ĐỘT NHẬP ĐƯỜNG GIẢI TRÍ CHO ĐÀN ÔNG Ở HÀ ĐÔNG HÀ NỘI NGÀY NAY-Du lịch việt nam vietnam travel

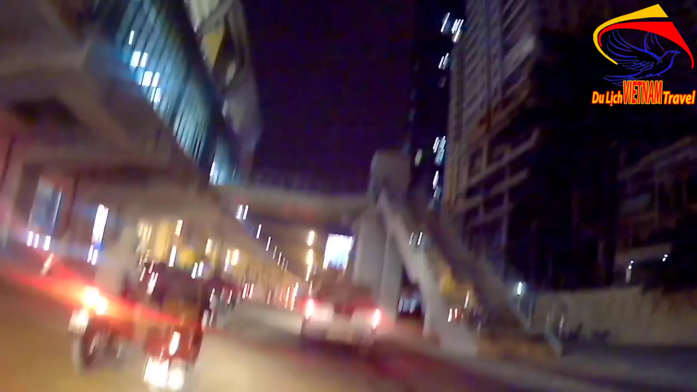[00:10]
Hiện tại là Mình Toàn đang lưu thông ở trên cái tuyên đường Tuyên đường này là đường Trần Phú Thuộc Hà Đông, Hà Nội
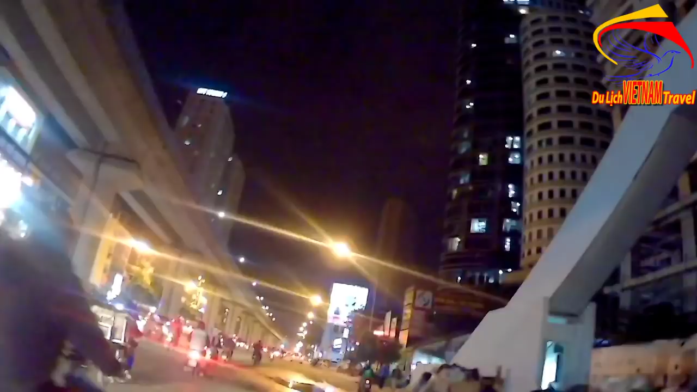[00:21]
Và bây giờ là Mình Toàn sẽ đi xuống dưới làng Cử Đà Mình Toàn hôm nay có cái món gọi là một cái món đặc sản
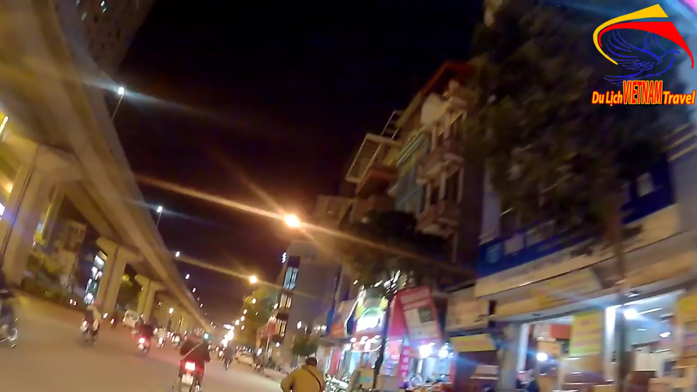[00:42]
Đó là đặc sản thịt mèo Có một quán thịt mèo rất là ngon thế này
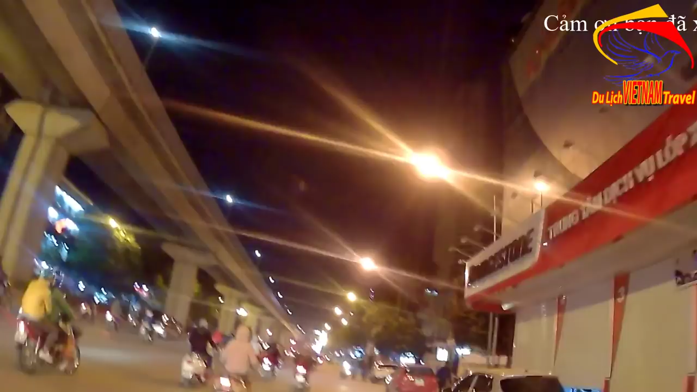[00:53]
Và hôm nay là Mình Toàn sẽ đi thưởng thức cái món đặc sản này Như thế mà Mình Toàn đang lưu thông Ở trên tuyên đường này đi xuống Cử Đà
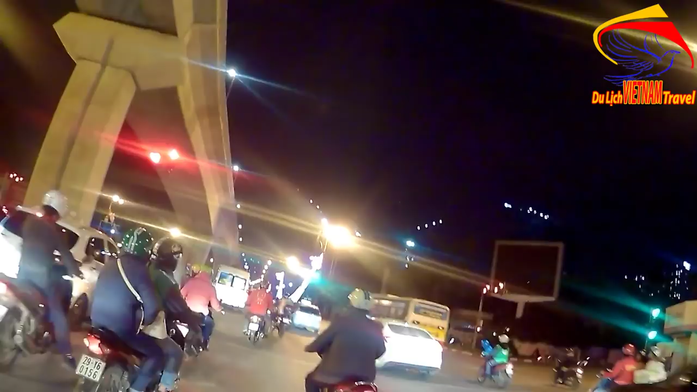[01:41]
Bước mặt chúng ta là Cầu Trắng, Cầu Trắng Hà Đông Ở đây là chỗ này là được phép đến đây để chờ
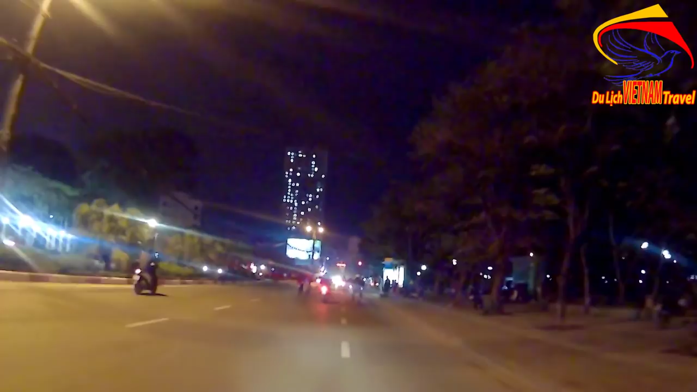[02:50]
Giải trí ở đây là giải trí trong mặt ghép, đây là Phước Bà Nẵng Và đây là điểm này là điểm Cầu Đen của Hà Đông Ghép phải đây là chúng ta đi vào chợ Hà Đông Còn chúng ta sẽ đi thẳng, chúng ta sẽ đi thẳng
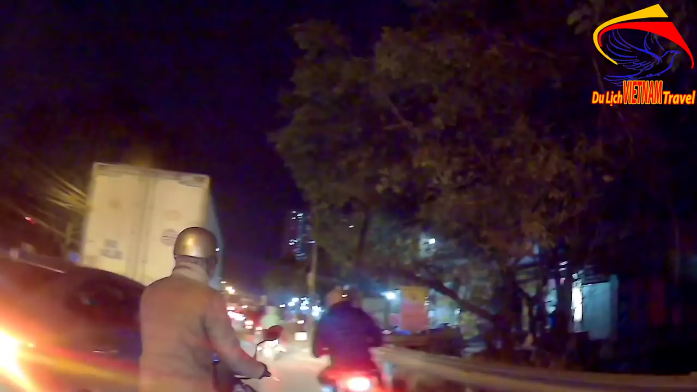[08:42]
Trời chưa đến, mới bắt đầu vào cái đường này thôi, chứ chưa còn để mà thực tế đi vào thì chưa, bắt đầu từ đây Tầm quốc đâm lưng lành manh, cao gió, nhưng mà không biết là bên trong có lành manh hay không